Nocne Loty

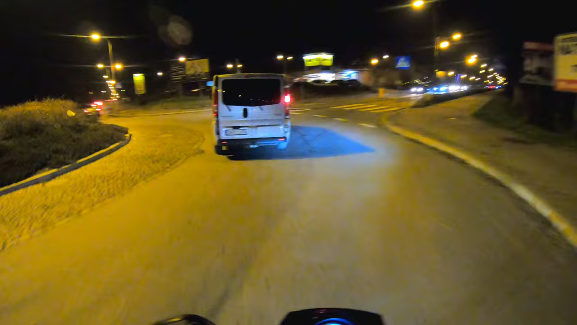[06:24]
Gdzie lecimy? A tutaj spróbujemy Fajne światełka
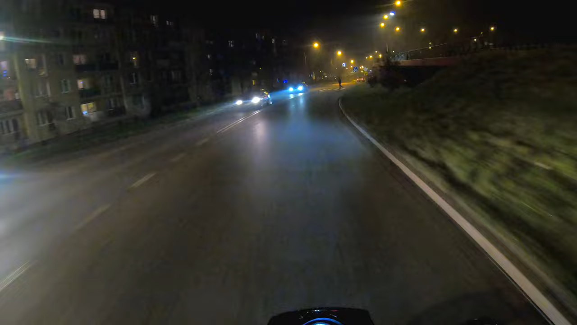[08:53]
Mokra I śliska Tak Więc zwolniłem A miałem wolniej jechać A że się nie da He he he he he To może już się pożegnam z Wami Zanim gdzieś wybąbię He he he No to Trzymajka się Do zobaczyska Hej he he he Jutro też gdzieś polecę O Zepsuło się BMW Się zepsuł Niemożliwością to jest